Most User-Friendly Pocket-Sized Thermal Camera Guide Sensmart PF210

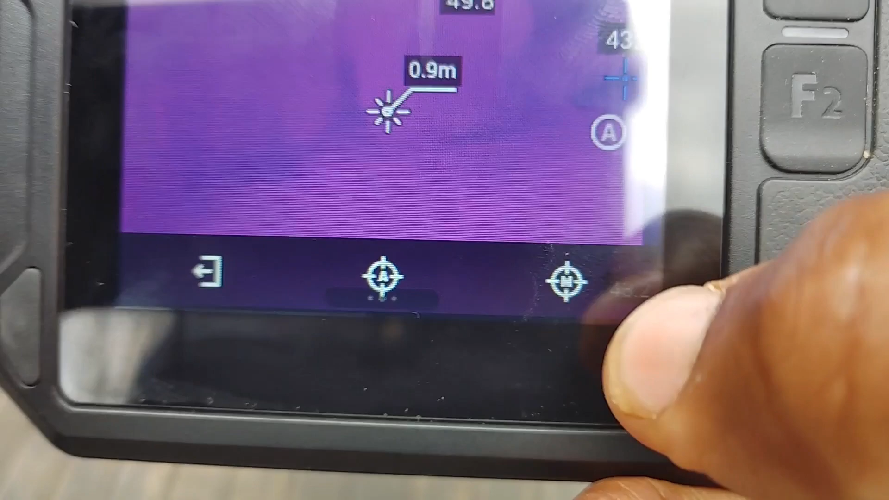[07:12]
and what that's gonna do is I can actually draw around the area the problem area
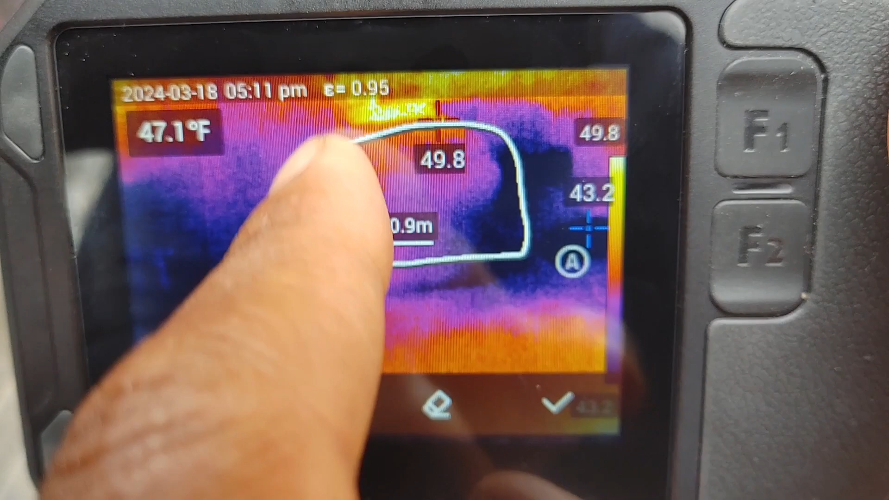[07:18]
and that will save in the image exit out of that
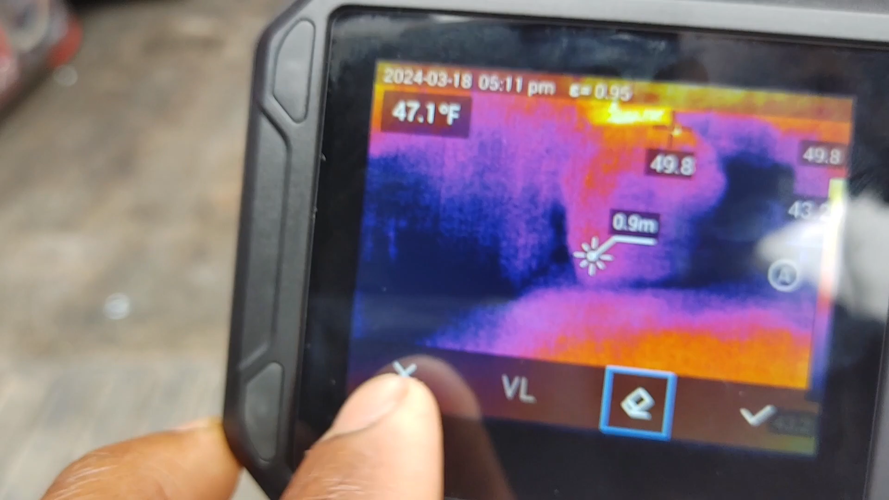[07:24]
On screen: spot 47.1°F
but the auto is pretty cool too I need
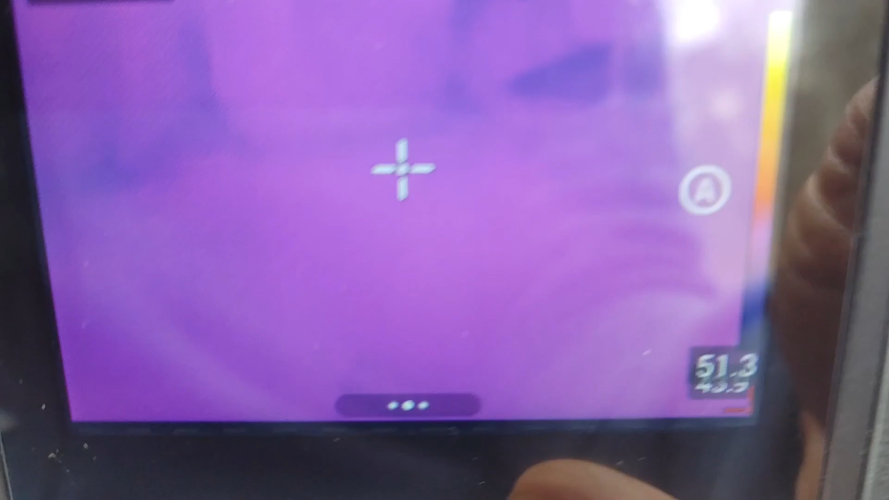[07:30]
to get
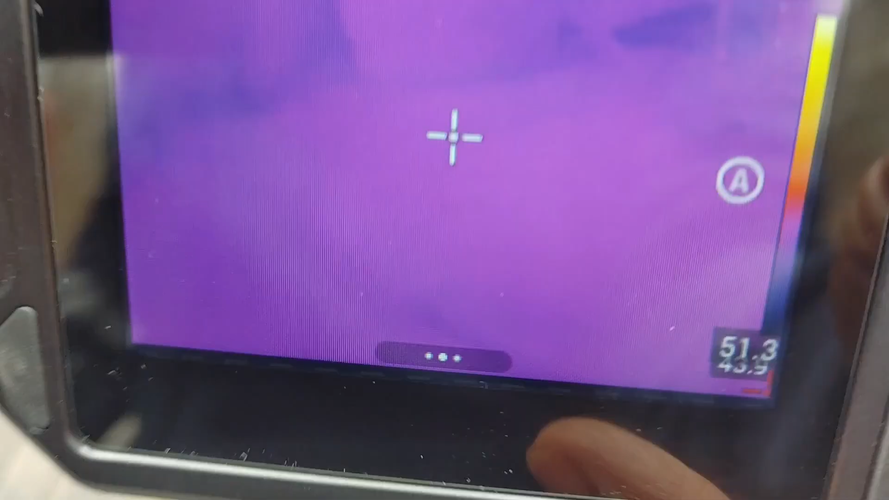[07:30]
something hot that I can actually see a little bit better
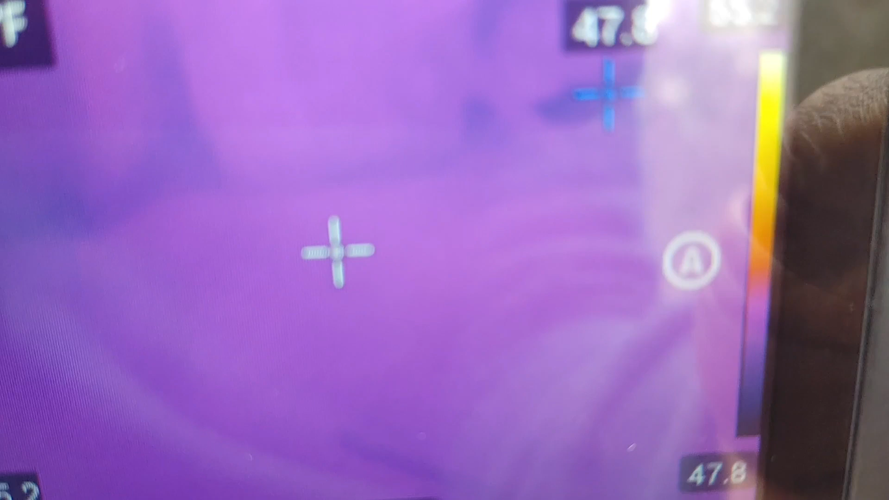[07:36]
so basically what
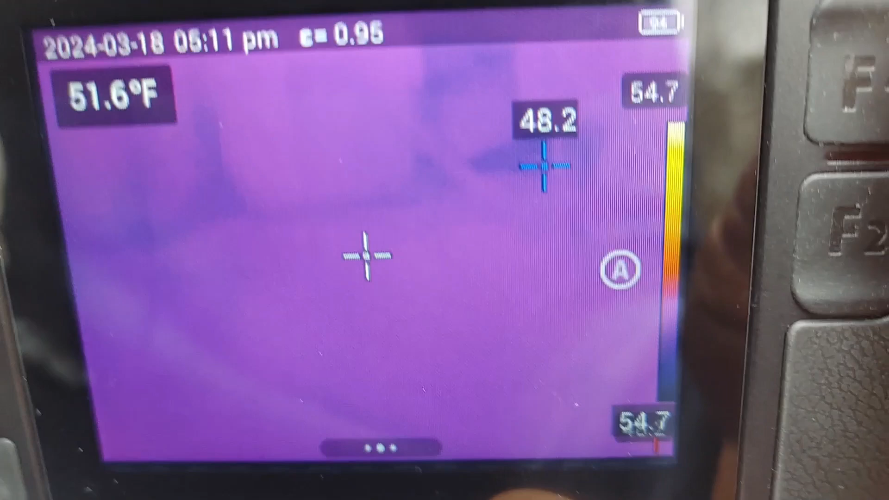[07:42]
On screen: spot 51.6°F
that does it actually measures out as you can see I hit when I hit auto
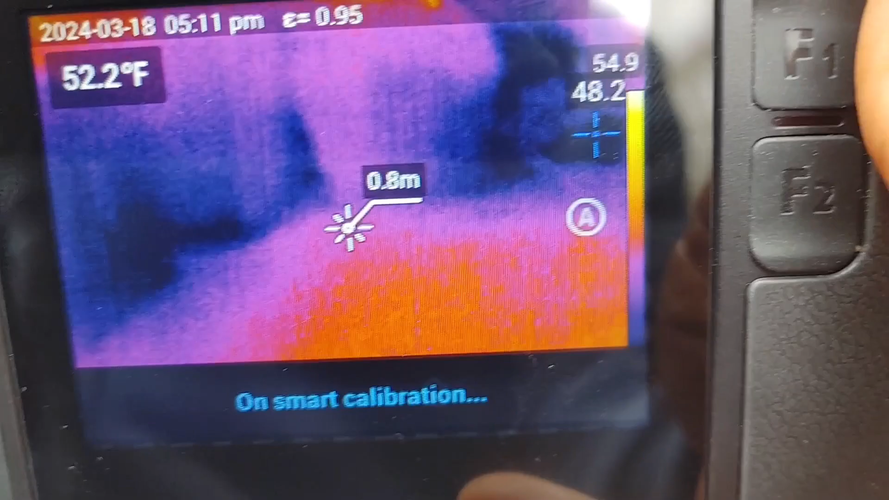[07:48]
On screen: spot 52.2°F
it's basically drawing a line around and it'll pretty much do the as you can see up at the very top here it's showing the average min max temperature average temperature
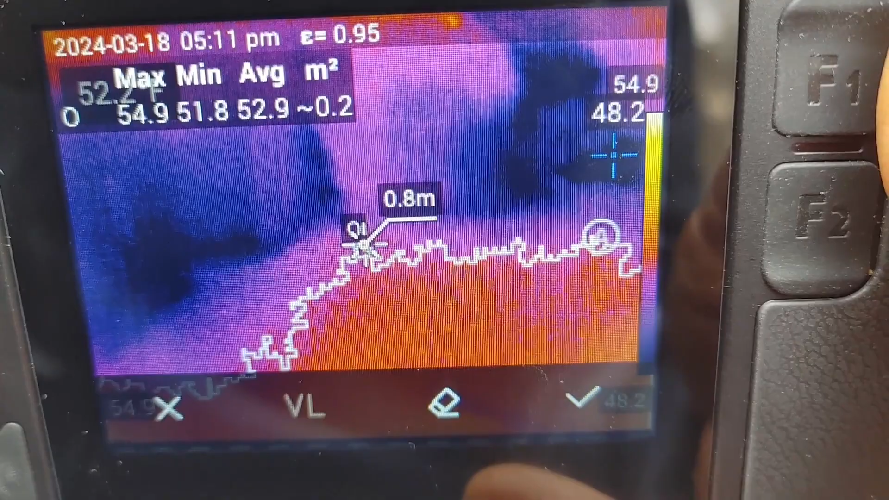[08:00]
and it's showing the square meters which is point oh two so the the perimeter I guess the actual area
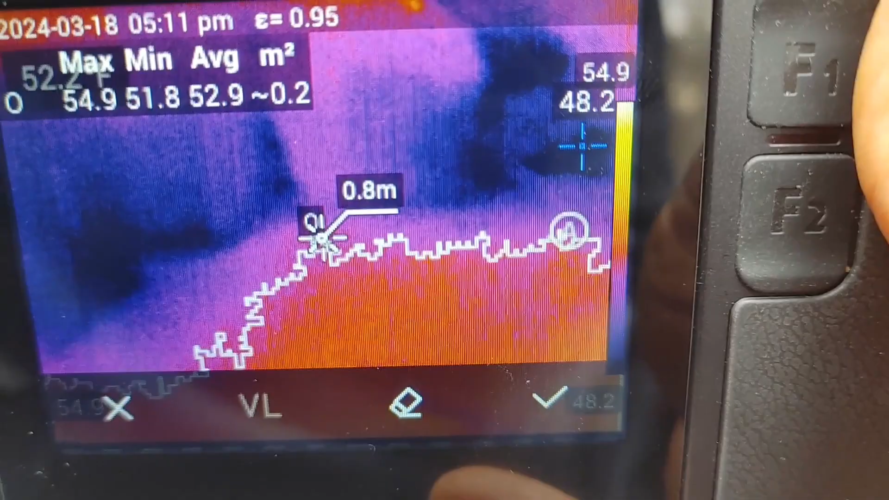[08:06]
of that area that it drew out I
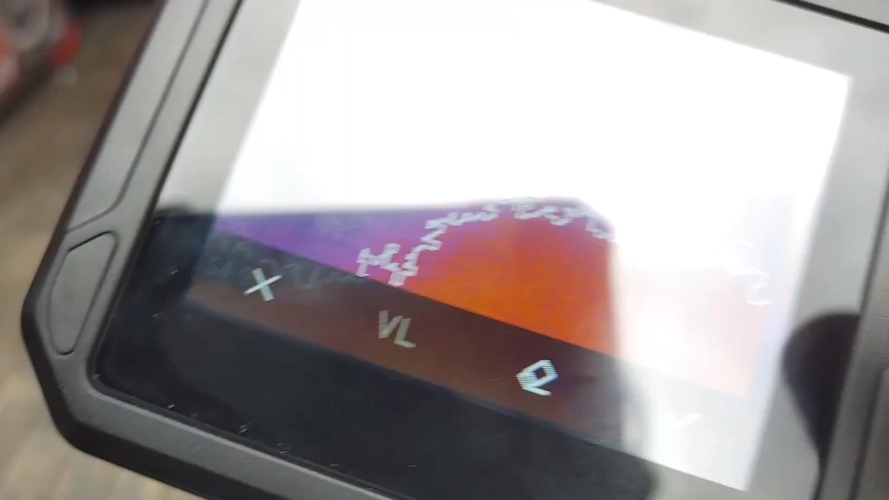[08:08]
can just hit select there that's gonna save it to my
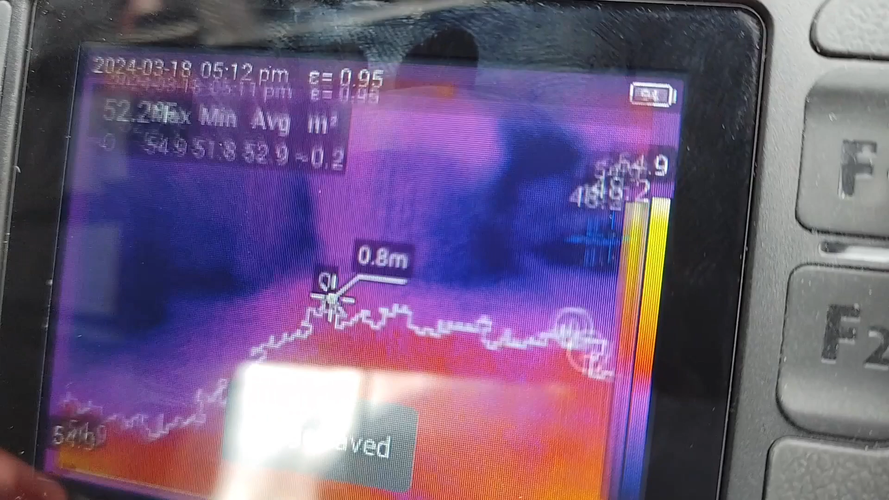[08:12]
images now if I want to go to my images just hit the three dots there I can see this